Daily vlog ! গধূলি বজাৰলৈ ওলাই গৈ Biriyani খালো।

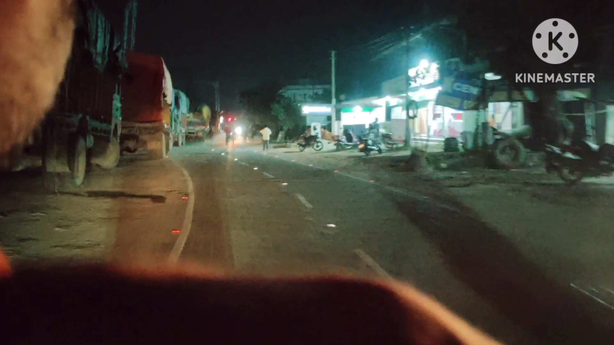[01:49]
আৰু এই ট্ৰাকবোৰ ৰাস্তাৰ কাষত কিয় ৰখি আছে জানেনে?
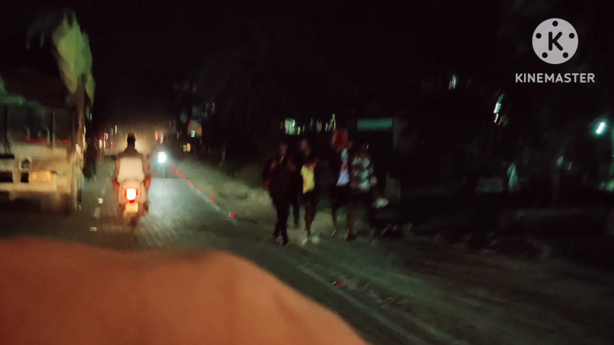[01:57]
যিবিলাক বস্তু আহে সেইবিলাক ইয়াতে নামায়, নামি পেলাই ইয়াতে গুদামে গুদামে পঠাই দিয়ে ট্ৰাকবিলাকত।
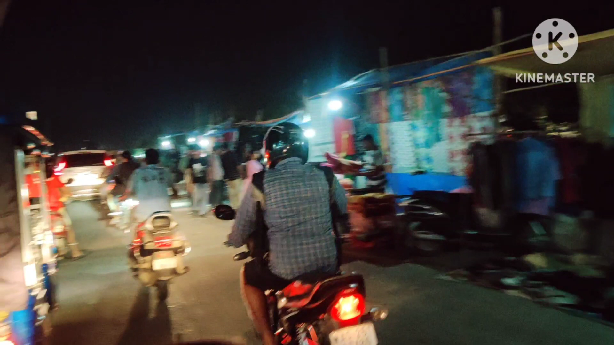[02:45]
আৰু এয়া চাওক, ইয়াতে ইয়াতে মঙলবাৰ আৰু শনিবাৰে বজাৰ বহে, আৰু ইয়াতে চব পায়, যি লাগে আপোনাক চব পাব, কাপোৰৰ পৰা চব্জিৰ পৰা যি লাগে চব পাব।
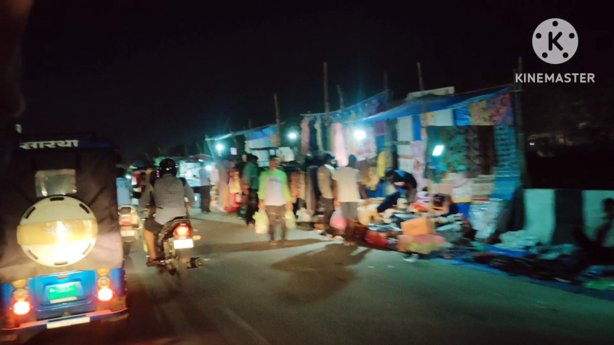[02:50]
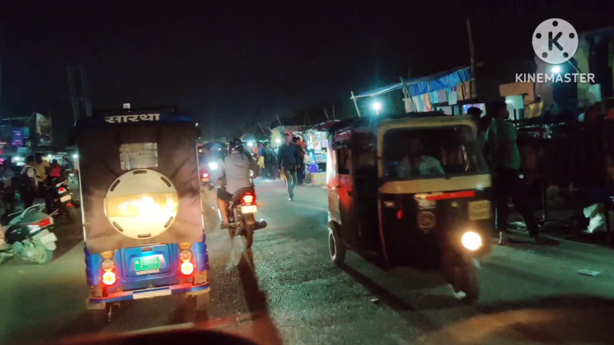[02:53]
আৰু এয়া চাওক কিমান দোকান বহিছে, আৰু অলপ আগতে অলপ আগুৱাই গৈ পাম আমি ইয়াতে খোৱা দোকান, সেইবিলাক দেখিছে।